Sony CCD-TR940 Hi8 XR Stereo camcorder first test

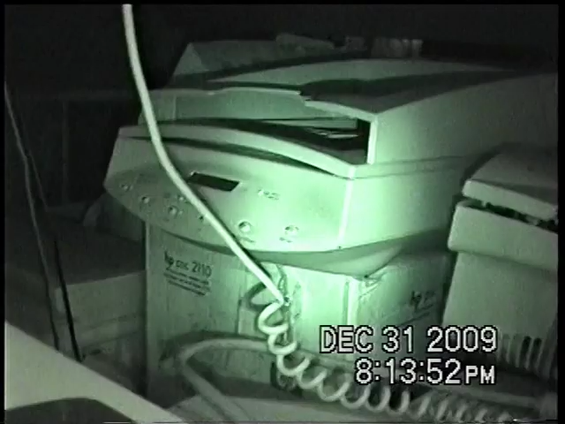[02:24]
because people were complaining that it can see through light-colored clothing in the daytime. So what they did is they made it so it would no longer work during the daytime,
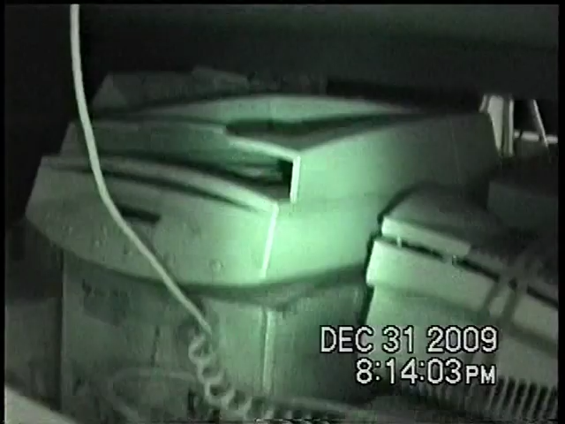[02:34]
the image would get all washed out, but this is the original night shot, which you can control the exposure on with the thumb wheel.
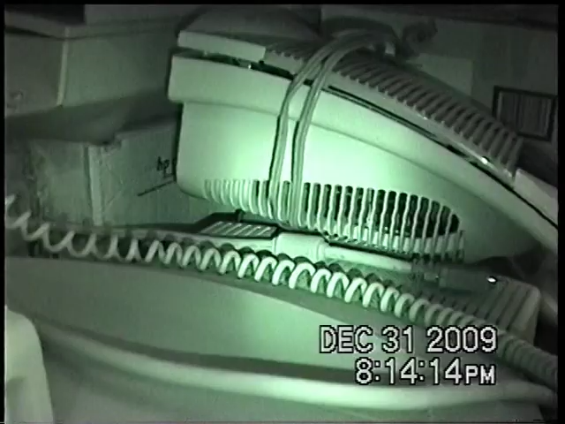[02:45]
The later ones, they just, whenever you turn on night shot, the exposure goes up to maximum, so if it's in a bright scene,